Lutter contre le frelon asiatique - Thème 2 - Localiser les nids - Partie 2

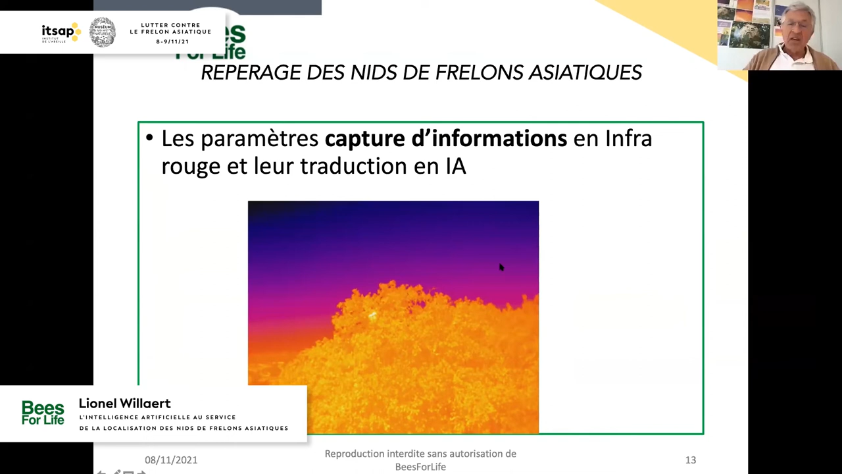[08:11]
qui est une différenciation de son environnement mais pour lequel on n'a pas cherché à voir si c'était 25, 30, 40 degrés c'est l'écart de température qui nous intéresse et non pas sa valeur absolue dans la démarche alors quand on est en train de faire notre capture d'image en drone on
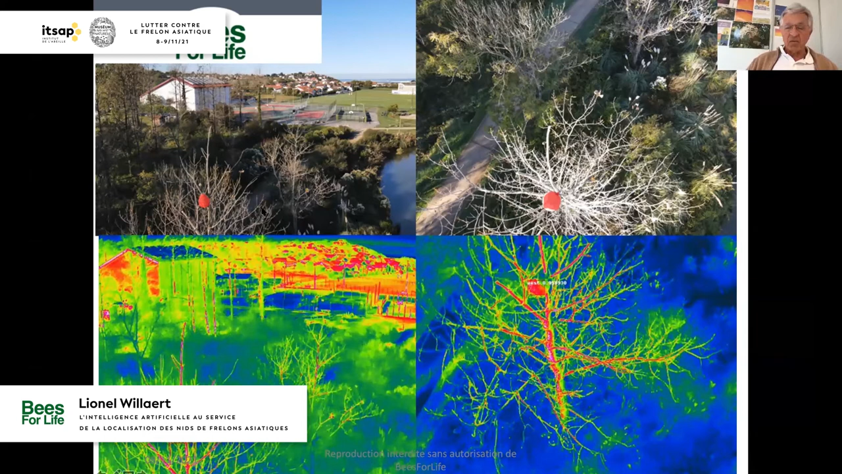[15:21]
qui d'ailleurs est également visible dans le thermique donc on a ici une performance de reconnaissance dans cet exemple qui est un exemple facile mais je pourrais vous en montrer d'autres qui montre le tagage des images en fonction je dirais des captures que l'on peut faire et ici on est sur un vol qui est à 5 et 20 mètres au-dessus de la canopée des arbres qui est une donnée importante et pour laquelle on doit améliorer je dirais ce qu'on peut faire un drone volant plutôt enfin des drones on cherche à travailler avec des matériels qui sont des matériels standards du marché et qui vont donc être économiques
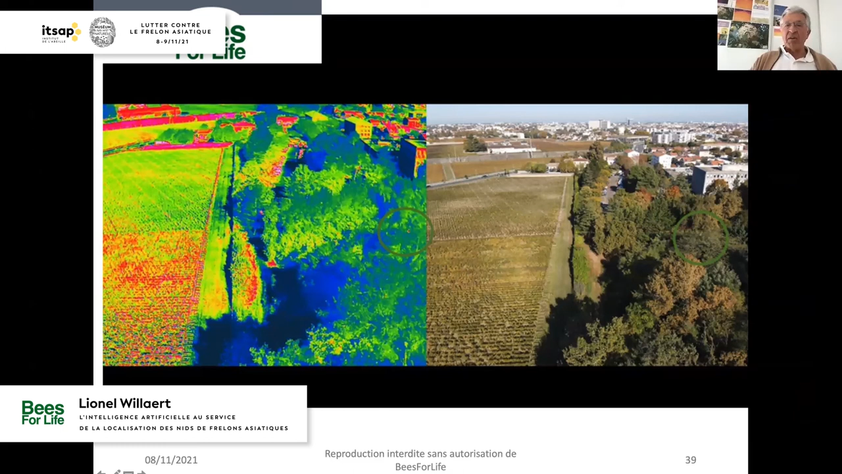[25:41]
on a ici les deux petits points qu'on a retrouvé effectivement parce qu'on les avait d'abord identifiés par l'outil de l'application donc voilà c'est pour vous montrer